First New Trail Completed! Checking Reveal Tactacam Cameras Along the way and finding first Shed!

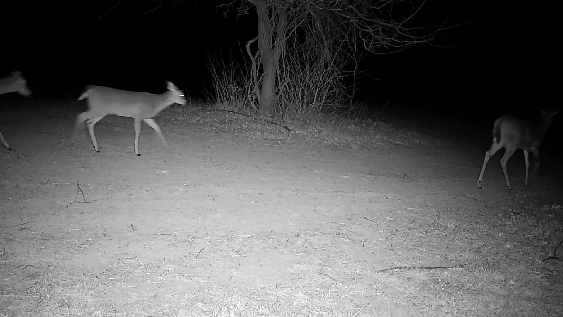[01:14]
things I got some nicknames for some of these deer that I see I don't know if I'll see him in this video I can't remember to show up in this video or not but
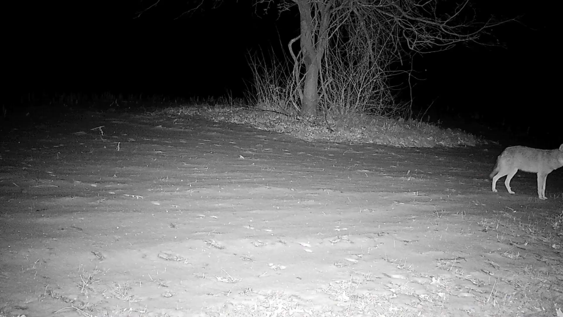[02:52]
we see our turkeys almost every day if not you know we see them quite a bit some coyotes I got hanging around the property I think it's time to do a coyote hunt maybe that'll be one of my videos but we got quite a few of them you can see by those videos or the videos I've been capturing there's a couple there hanging around if you look in the fog there's a couple back there that were hanging around around and then there's Fox here this is I see this Fox all the time especially at night time but he hangs around the property
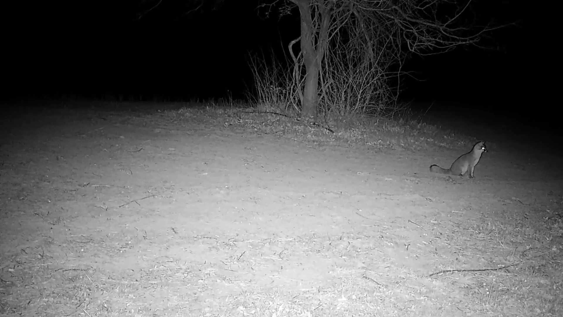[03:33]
he's pretty content you can tell